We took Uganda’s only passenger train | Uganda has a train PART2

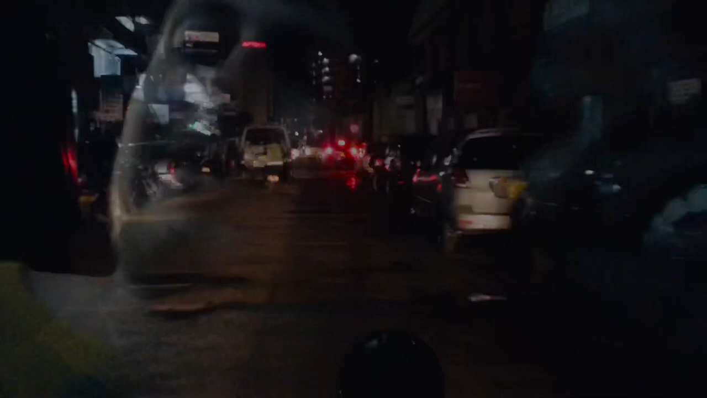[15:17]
Yeah, so we're on a border border, like a motorcycle taxi, to go back to where the car's parked.
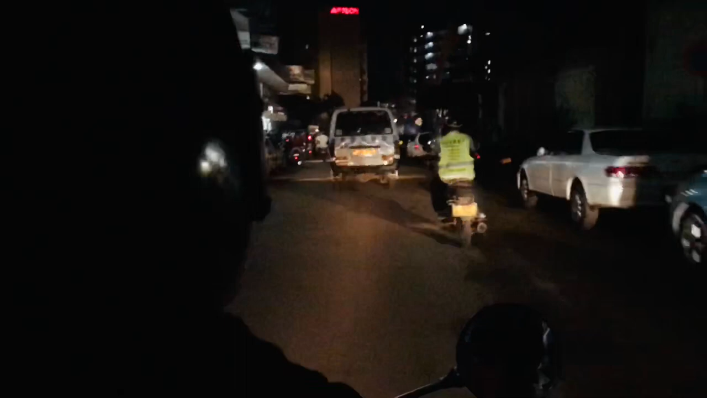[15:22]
Yeah, the train was really interesting, really good journey. Peace is just sat in front here, I don't know if you can see it, it's a bit dark.
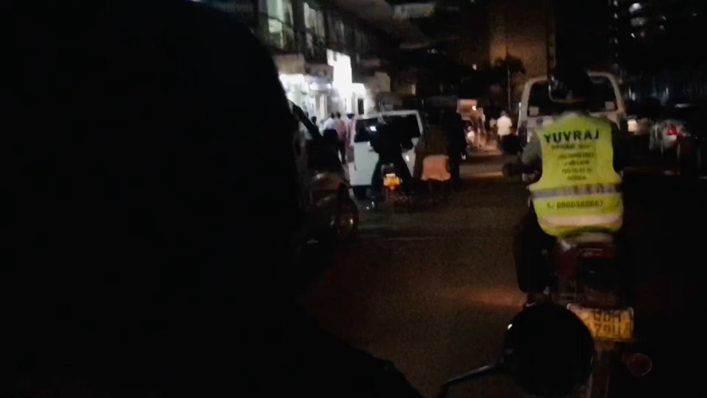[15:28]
And then just the drive back to Entebbe.